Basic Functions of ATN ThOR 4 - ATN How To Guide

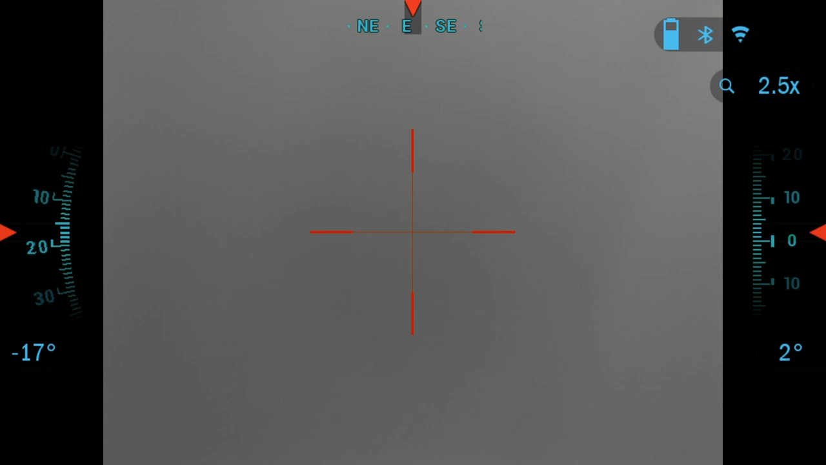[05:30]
The carousel is your access to a number of shortcuts that allow you to quickly access your scope's features. Click the OK button on the home screen to access the carousel. Use the left and right buttons to move between the functions.